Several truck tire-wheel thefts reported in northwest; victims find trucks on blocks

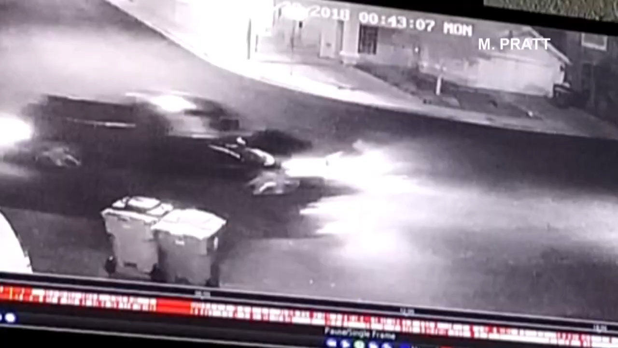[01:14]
Pratt says surveillance cameras caught the suspects driving in this truck. Literally, they just rolled up and it took them from the time they parked, stole the wheels and drove off. It was less than five minutes.